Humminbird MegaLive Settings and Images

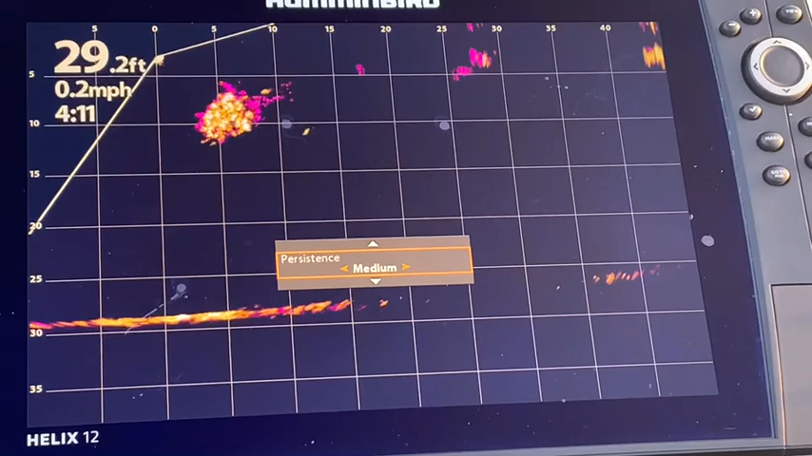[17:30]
On screen: depth 29.2 ft, speed 0.2 mph
You can definitely see this school of fish. And it also helps indicate size and numbers.
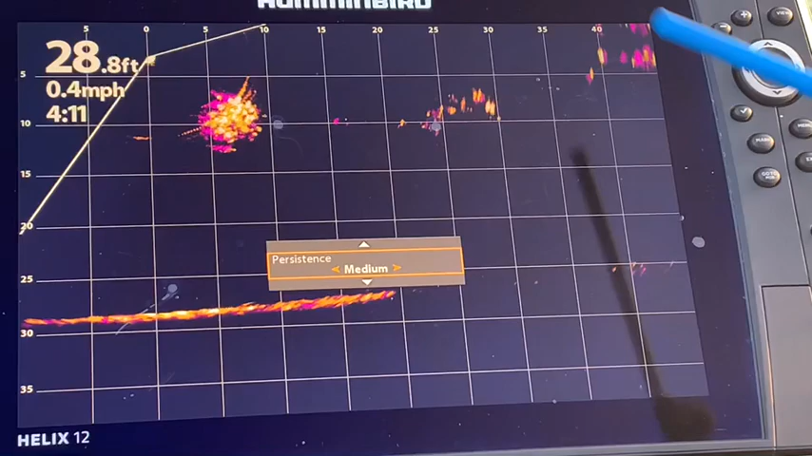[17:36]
On screen: depth 28.8 ft, speed 0.4 mph
Oh, look at that. That's very cool. Let's go to high.
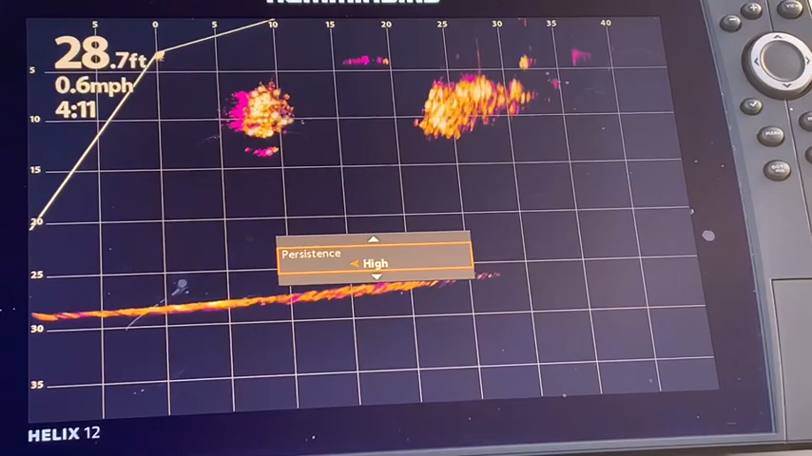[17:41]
On screen: depth 28.7 ft, speed 0.6 mph
And let's exit out. And you can see a lot more of the purple-pink color.
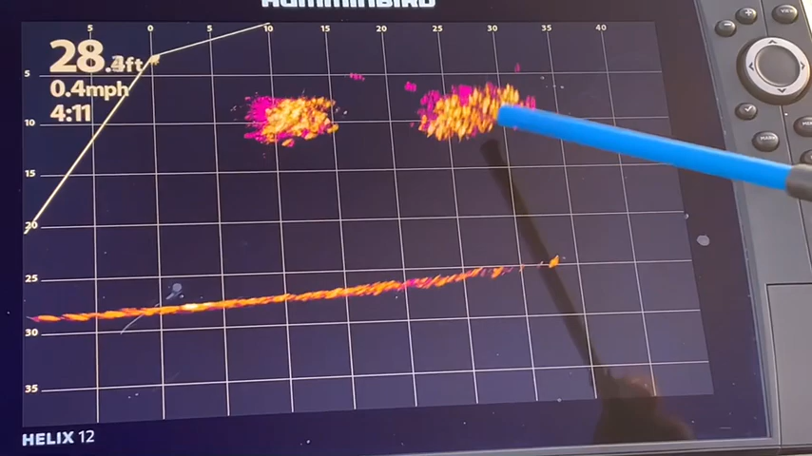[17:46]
On screen: speed 0.4 mph
I don't know if you heard that fish just jump in front of the boat. But, oh, look at those fish coming down in there.
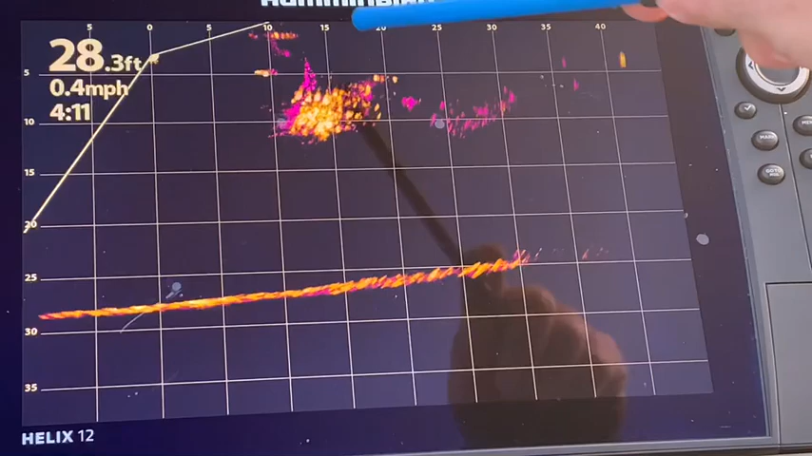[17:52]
On screen: depth 28.3 ft, speed 0.4 mph
Oh, is that super cool. And there's a fish going away from the school. Maybe they're spooked by the boat a little bit. But look at all that movement.